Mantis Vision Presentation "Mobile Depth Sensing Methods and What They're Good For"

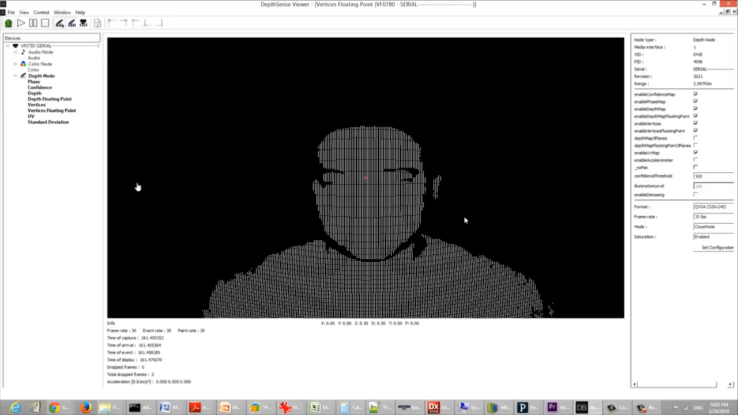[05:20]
Every pixel generates depth information, and the quality if you're looking for, looking at the face and the hand is great,
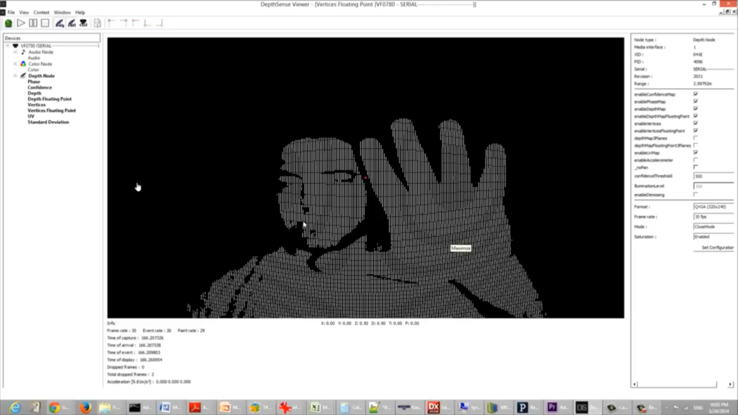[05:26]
but one secret, if you want to know the depth quality, you always have to change your perspective.
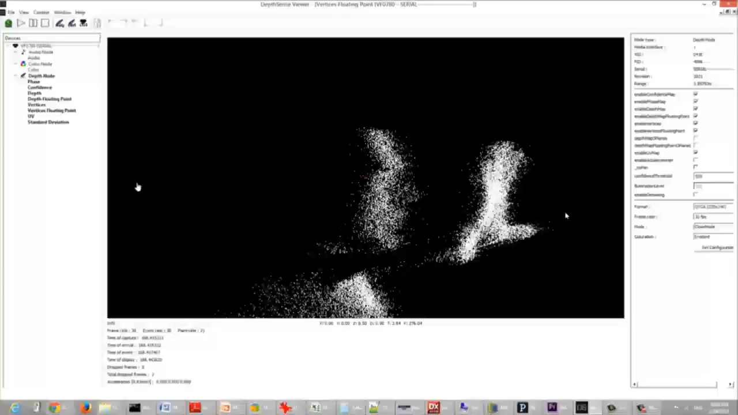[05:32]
And this is one of the drawbacks of this kind of mechanism.
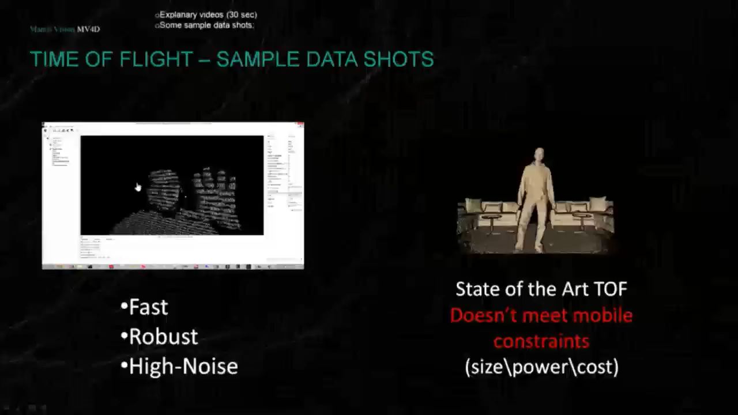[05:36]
Speed of light is quite fast, and as doing that, the amount of noise is very high.
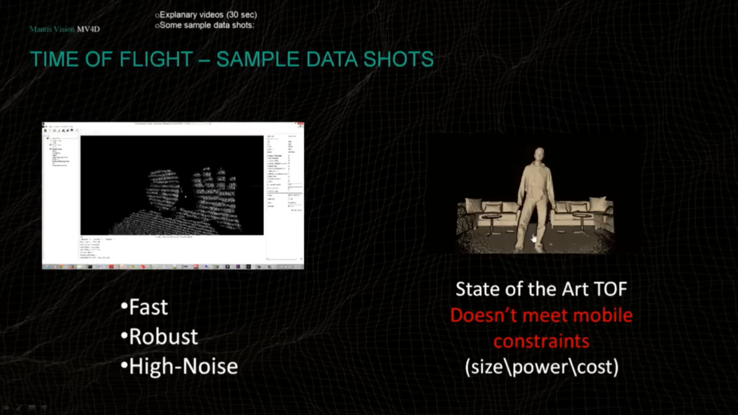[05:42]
So it's robust, it's very low latency, low computation, but the noise is high. Even the state-of-the-art solution as the Kinect 1,
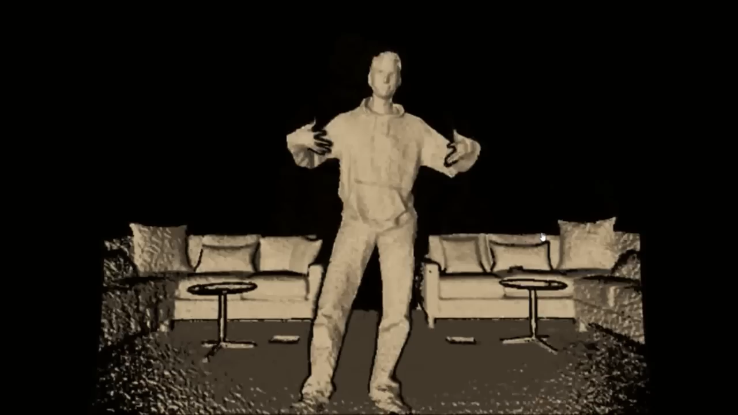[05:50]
which is by far, far from being a mobile device,
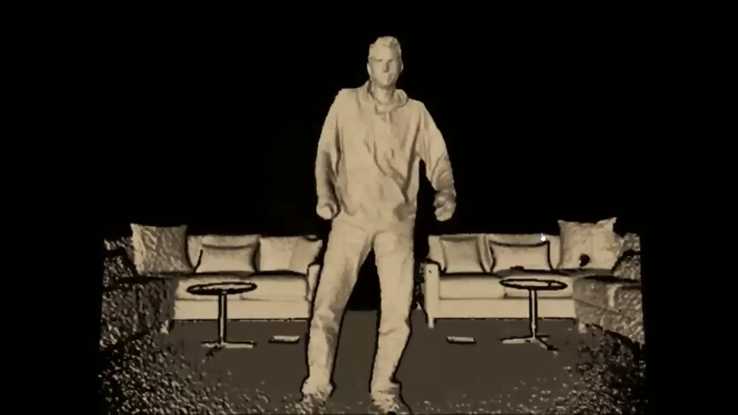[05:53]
has noise issues, but it's trying to be overcoming that by using high amount of averaging, high amount of noise, denoising.
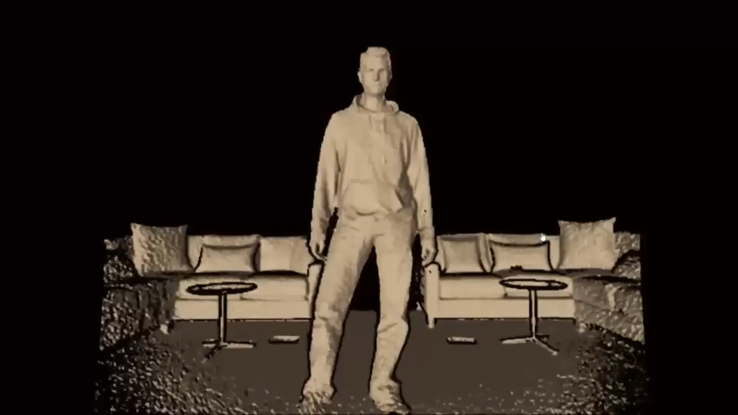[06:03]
So you can see it if you're looking at certain features as if you look at the hands when approached,
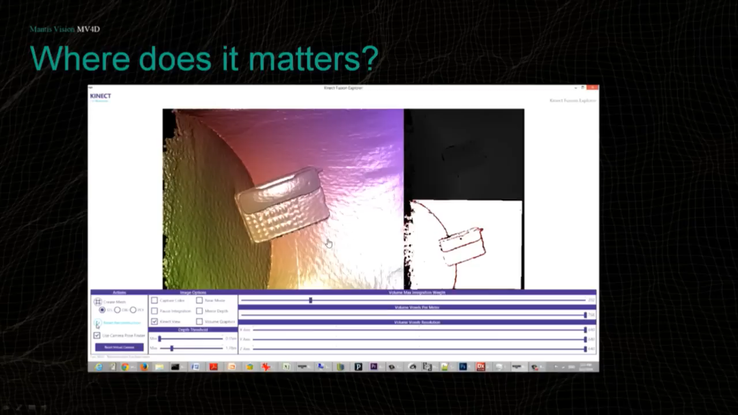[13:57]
So if you average that over time, and take the time, after 10 frames,
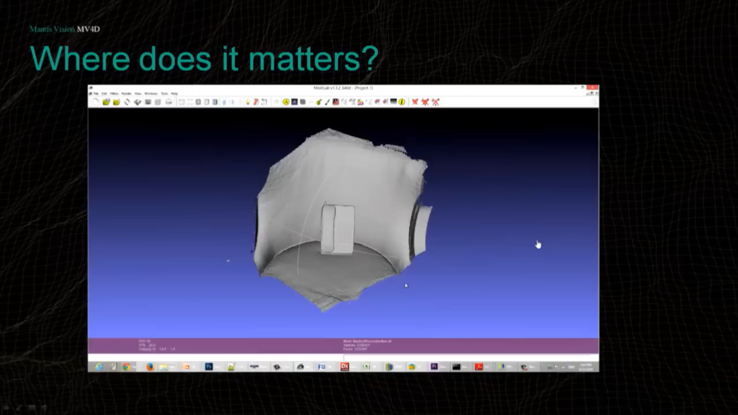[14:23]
this is the result from a Kinect after averaging on the best qualities possible.
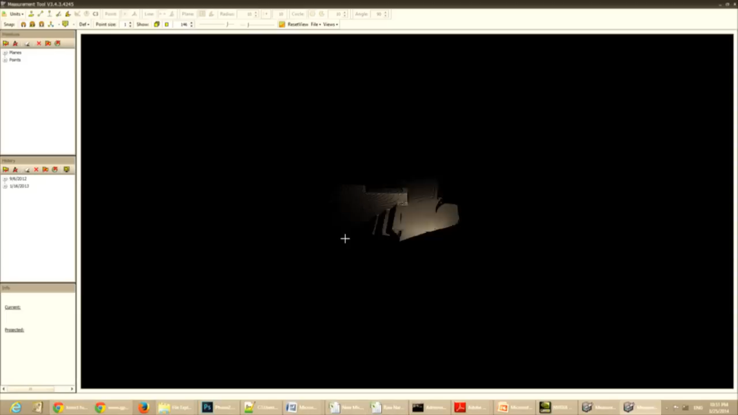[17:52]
This took me 60 seconds going from flow 4 to minus 1,
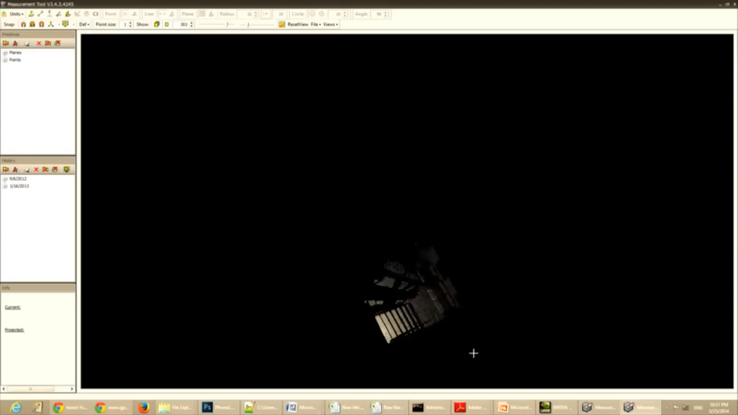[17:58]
and then another 30 seconds to capture the baseline.
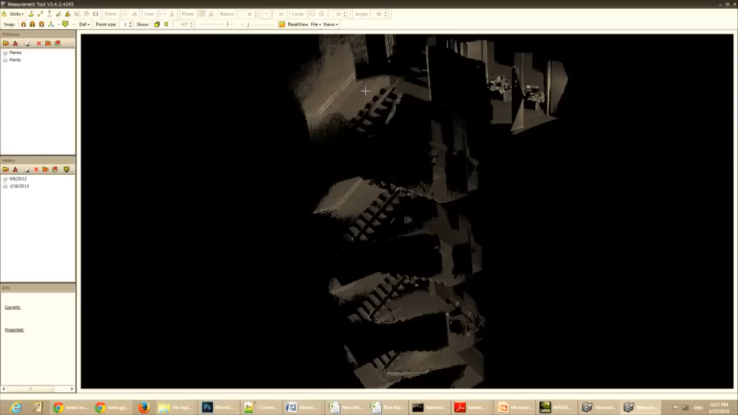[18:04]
So all that was done in one shot. And of course, the coverage allows you to get into detail in small parts. It doesn't have to be regular window environment.
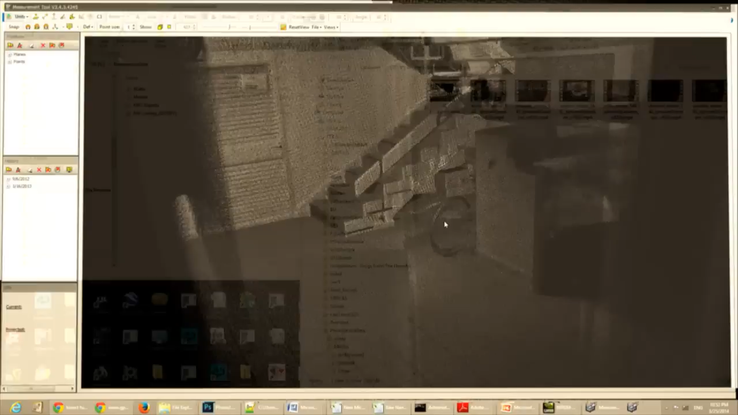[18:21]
It can also be some more outdoor scenes.
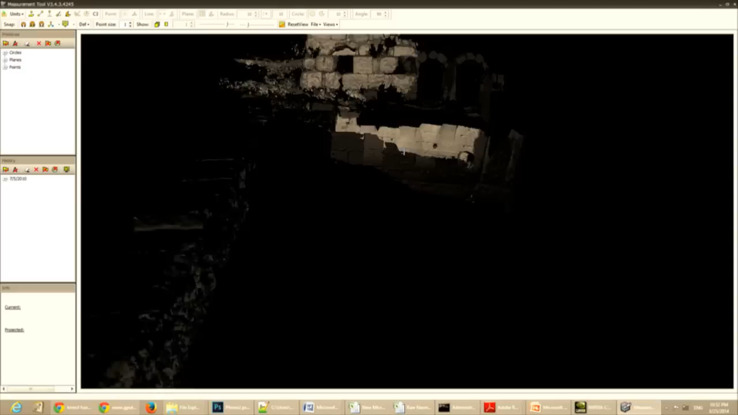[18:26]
This is a case
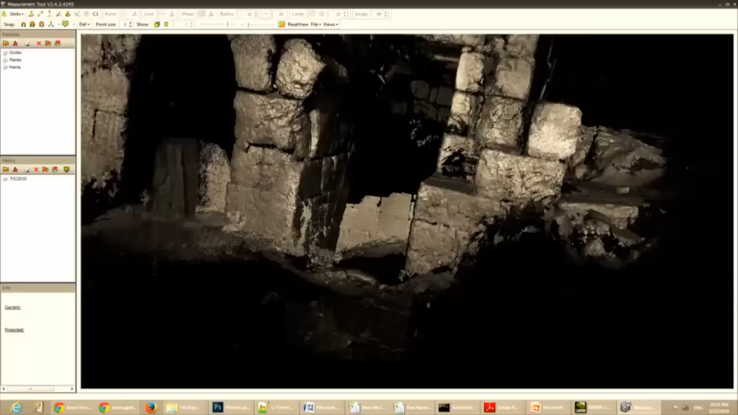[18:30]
when you can go into a house which has entrance for a tunnel. One end is closed. The second is open. And basically, I was crawling down there, capturing the environment.